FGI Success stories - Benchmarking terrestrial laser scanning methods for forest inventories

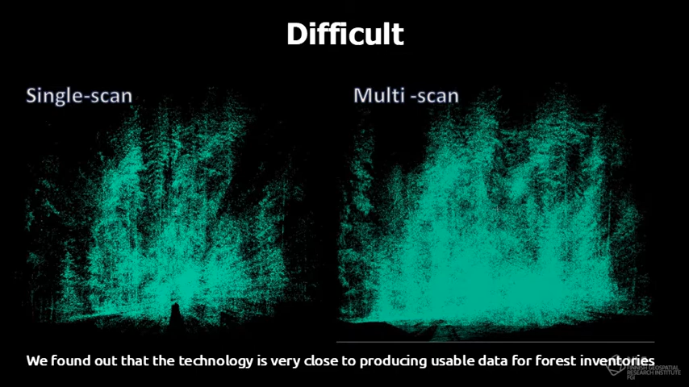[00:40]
The laser scanning methods have high accuracy in detecting and measuring the tree stems.